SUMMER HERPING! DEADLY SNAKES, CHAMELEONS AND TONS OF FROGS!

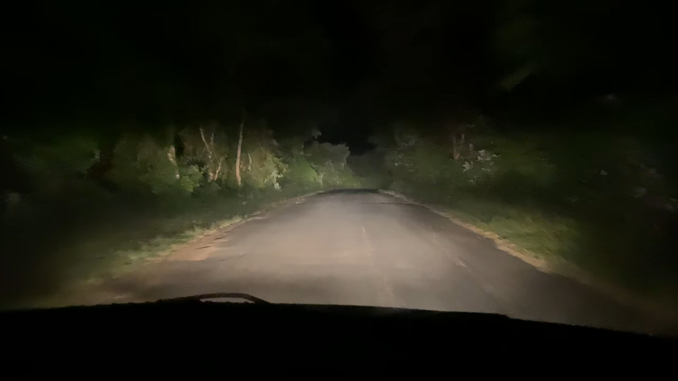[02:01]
so you know if we're out in the summer we're definitely heading the roads and that's exactly what we're doing tonight I say we I'm actually here with a buddy of mine Frank he's in his vehicle and we're pretty much gonna tag-team this and just drive the similar roads at sort of different intervals and just increase our chances of seeing some stuff and then yeah we got a couple of points we're just gonna meet up with one another and just see you know if